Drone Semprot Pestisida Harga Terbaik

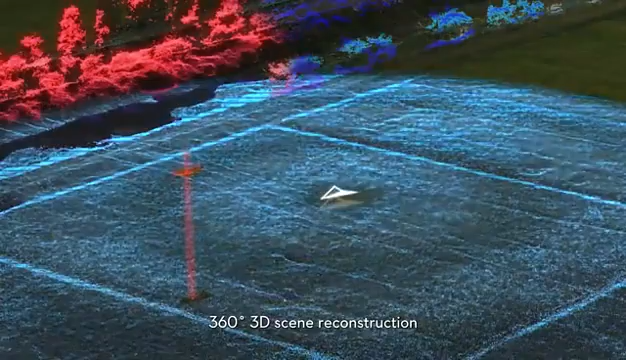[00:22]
empowers the aircraft to avoid obstacles autonomously, even in poor visibility, guarantees safe operation both day and night.